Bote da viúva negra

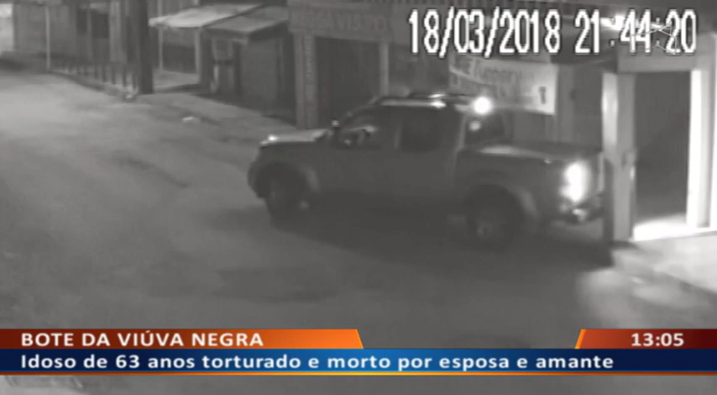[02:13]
Nessas imagens aparece quando a vítima chegou até a casa e lá dentro ficou durante um período. Logo após, saíram os três.